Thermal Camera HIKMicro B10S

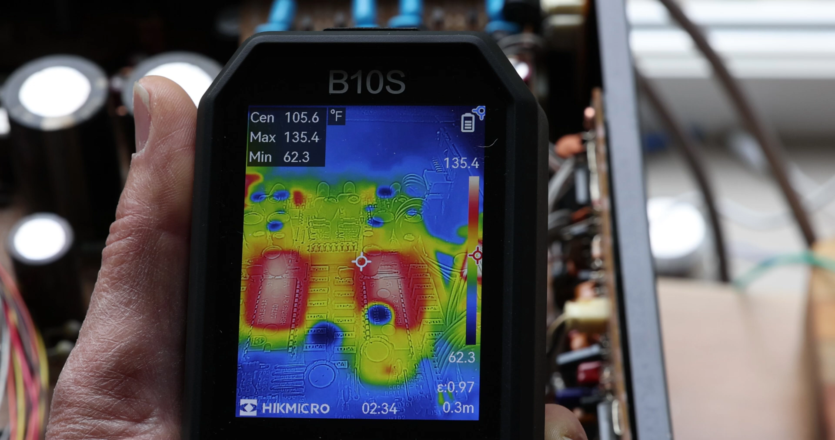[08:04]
Like if you're not fussy, you don't need like a fraction of a degree. Don't worry about too much. It's still going to read properly. It's just if you want like that super accuracy, then you would want it set up to the exact or close enough distance. So the way the settings work is to enter the settings. You just press the power button briefly. And you get the settings in there. And now you can actually change things.
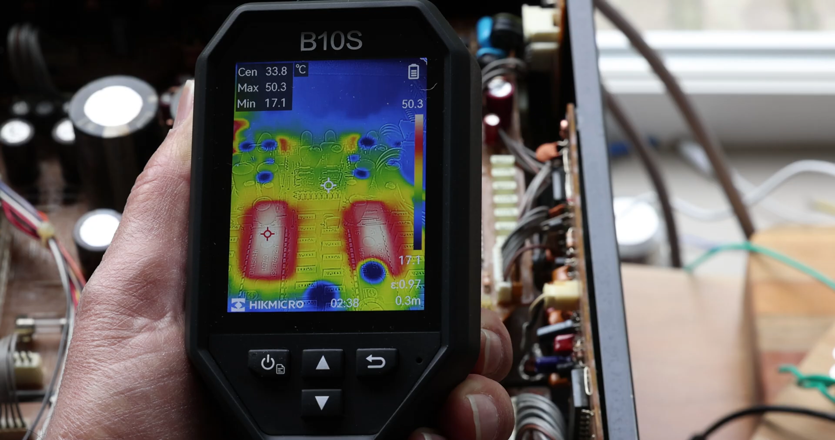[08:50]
So you can see now we changed to Celsius. There's so many settings you can do. Just press the enter again. And you can go into albums.
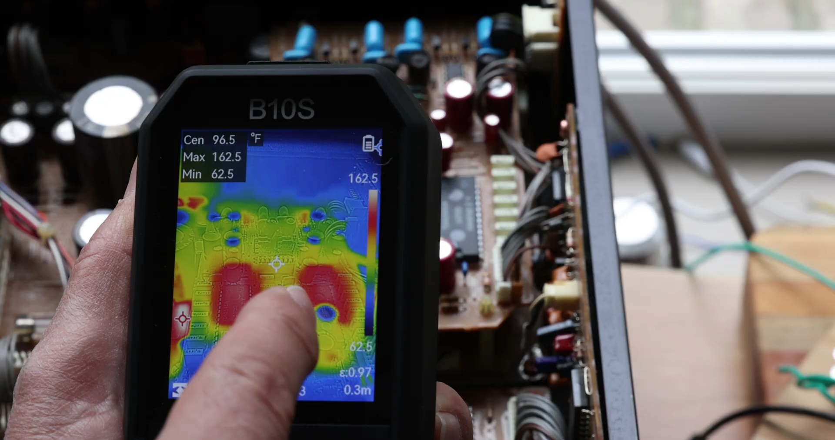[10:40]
On screen: max 162.5°F, min 62.5°F
That you don't assume that your chips are running at this temperature. Because it's center in here. There's a very hot one here. Just make sure you take that out of the picture. And now you're going to get your center.
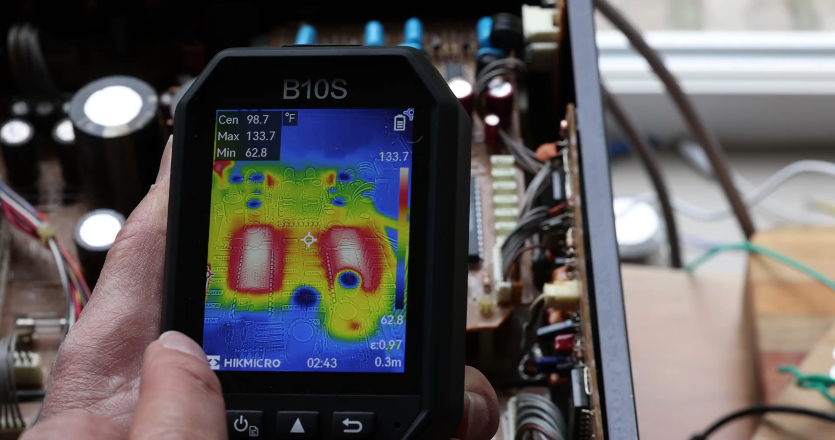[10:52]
On screen: max 133.7°F, min 62.8°F
And actually it's going to move to those. It's actually detecting something on the other side. There we go. So now as we moved it around. It's going to basically go back and revert to the chips. And telling us that these guys are at 122. So this is our hottest point.
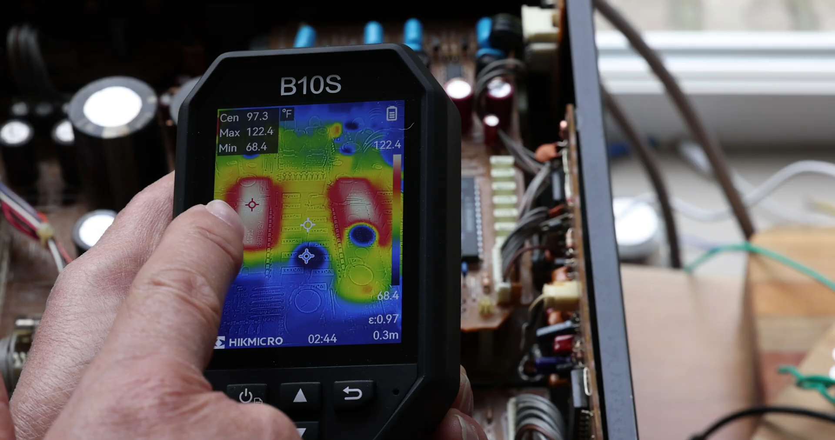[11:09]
On screen: spot 97.3°F, max 122.4°F, min 68.4°F
This is the center. And this is the coldest point. And you get all your readings. From time to time it will do a little calibrating. That's normal. That's part of the way the system works.
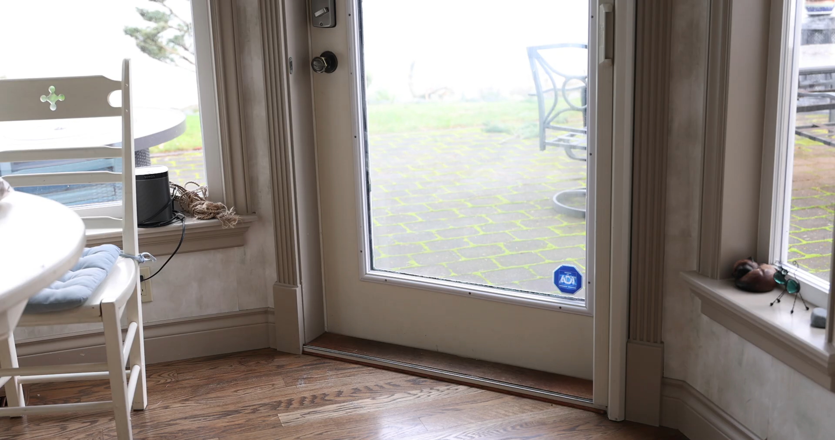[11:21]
Checking electronics is not the only thing here. You can also check your building. If you have any air leaks through doors and windows. For example you can use.
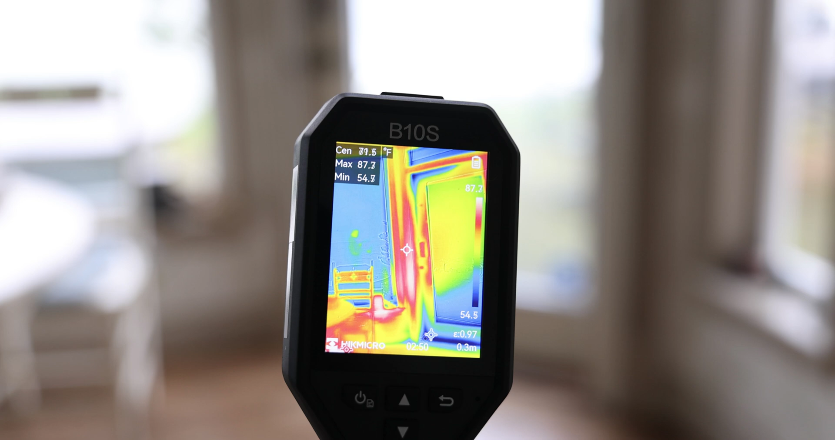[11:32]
You can see here that. As we get closer on the bottom here. You can see that the door is leaking. A bit of air on the bottom. And from the seal is not that great. And that's the blue area. And the rest is a little bit warmer. Because these are the building warm walls.
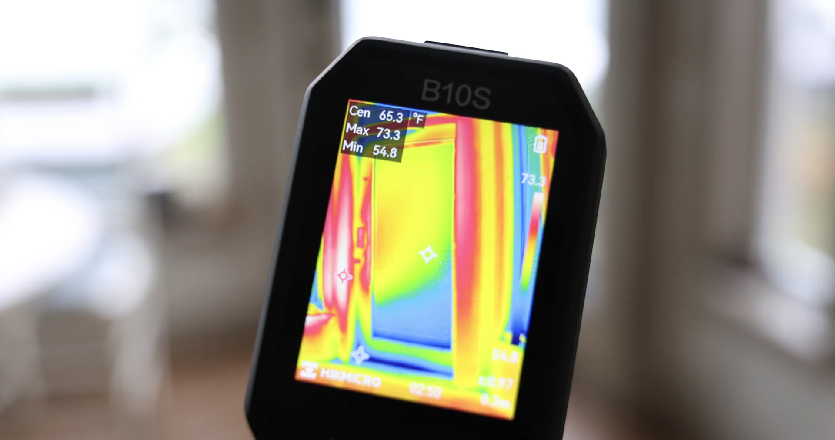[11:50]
On screen: spot 65.3°F
For example. You can even check the ceilings. And see what's happening there. And we can see here.
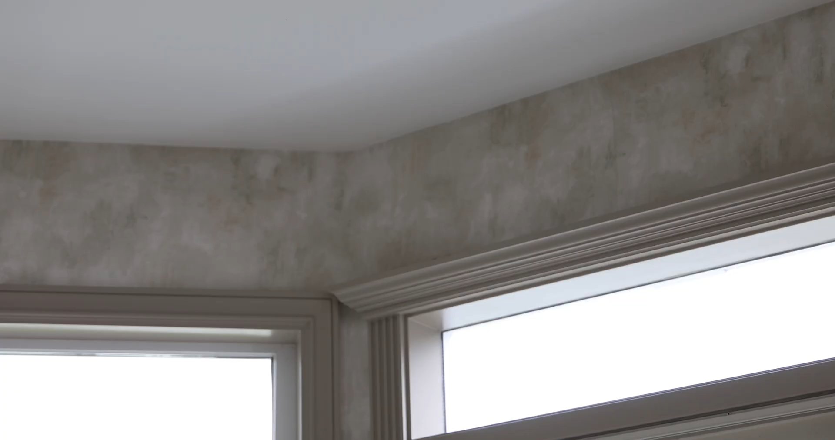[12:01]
And you can see here. Just in the corner. The little bit bluer area. That doesn't mean it's leaking.
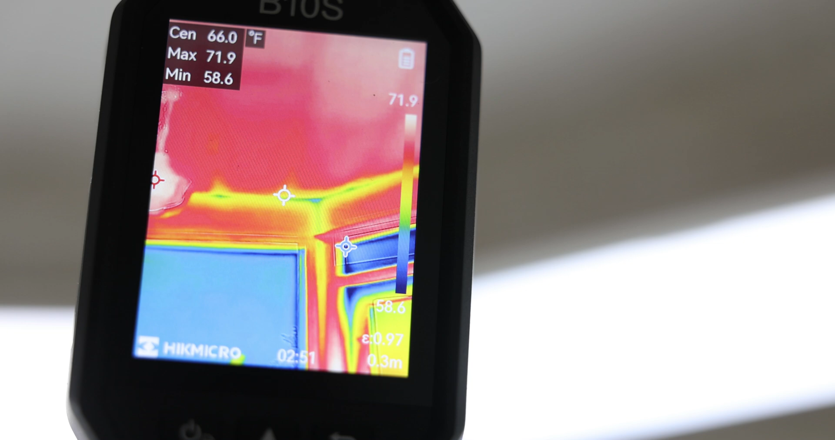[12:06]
On screen: spot 66.0°F
It's just a little bit cooler. But if you have a big leak. It's going to show a big area of blue there.
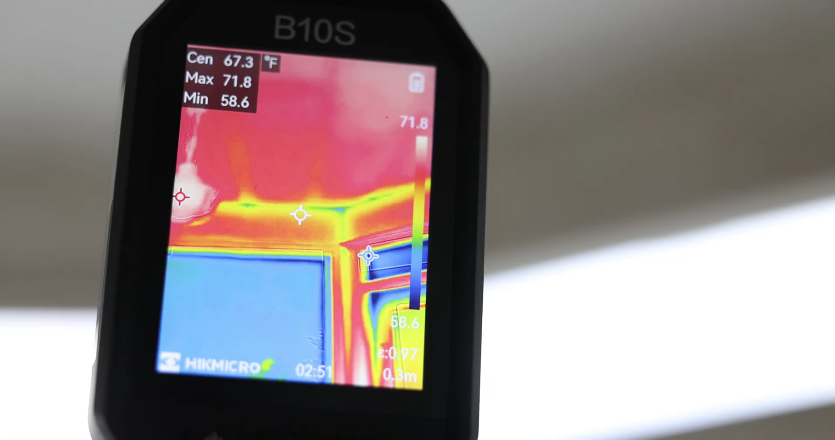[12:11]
On screen: max 71.8°F, min 58.6°F
And that's why. Now if you notice the windows are cold. So they are looking blue. Because that's actually their cooler temperature. And this gives you an idea.
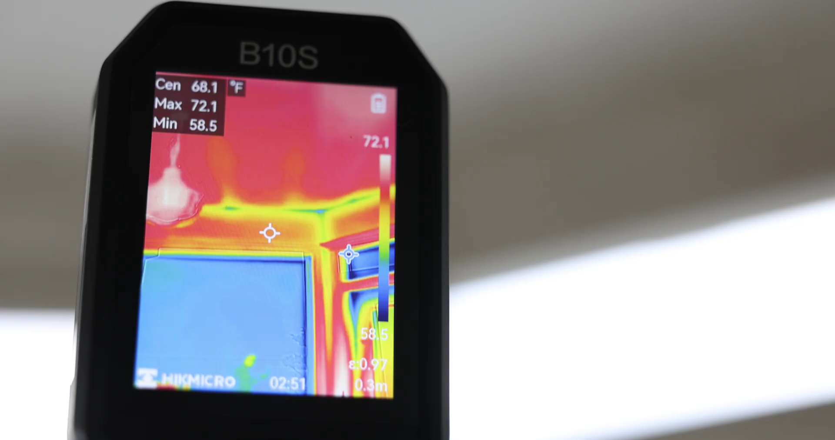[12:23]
On screen: spot 68.1°F, max 72.1°F, min 58.5°F
You can even check your flooring. To see where the vents are.
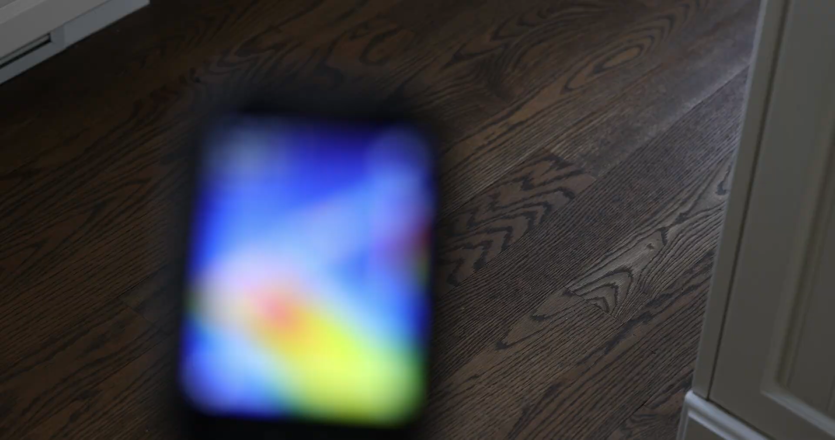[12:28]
And here you can see that there's definitely a vent there. And it's crawling. There's a lot of heat coming out of it. But you can also check your floors. To see if there's where the sometimes the ducting is.
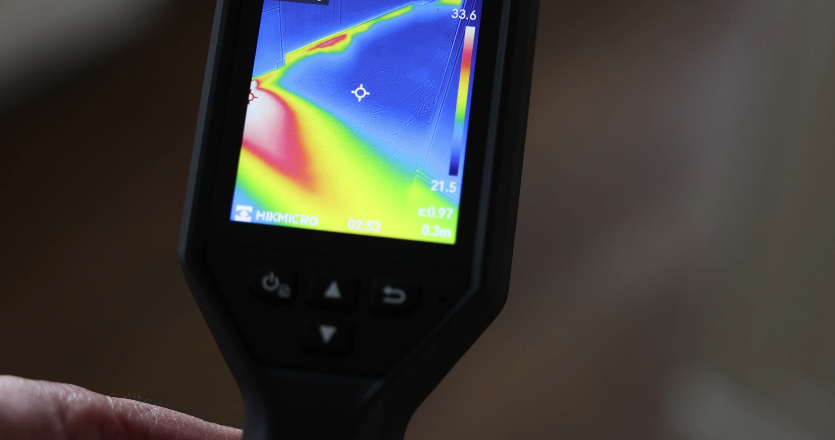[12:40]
I'm not going to go through all that. Because that's not my area of expertise. But I'll just sort of mention all that. Because electronics is not just the only thing you can use this thing for.
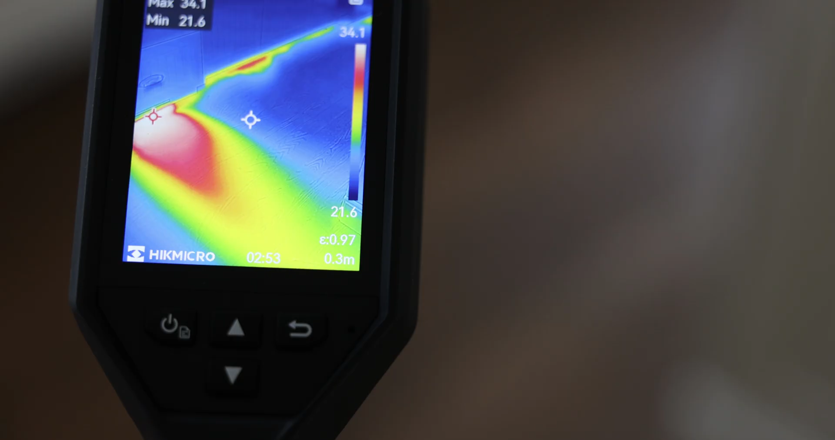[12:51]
You can see my cat actually just coming from the outdoors.
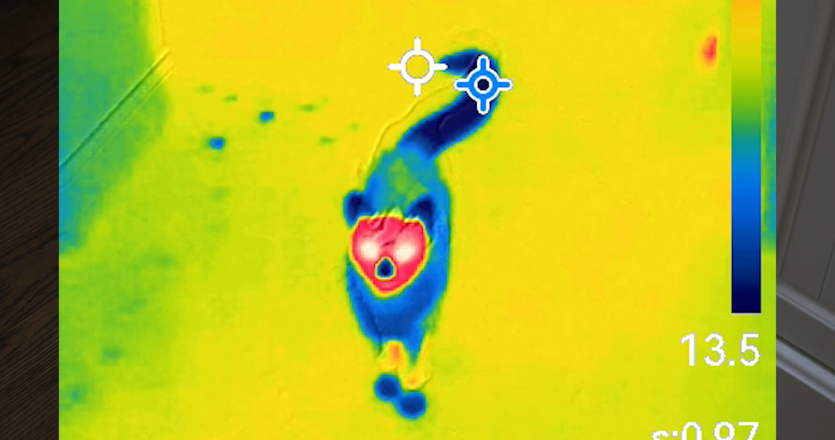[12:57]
Just came in. You can see his face of the cat is actually warm.